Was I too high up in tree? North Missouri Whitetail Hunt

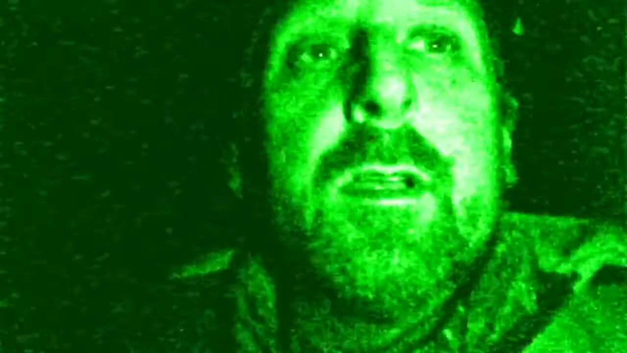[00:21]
Yeah, we're up here in the tree stand. It's about 6 o'clock. It's still dark. It's about 37 degrees. And, just waiting on it to get daylight.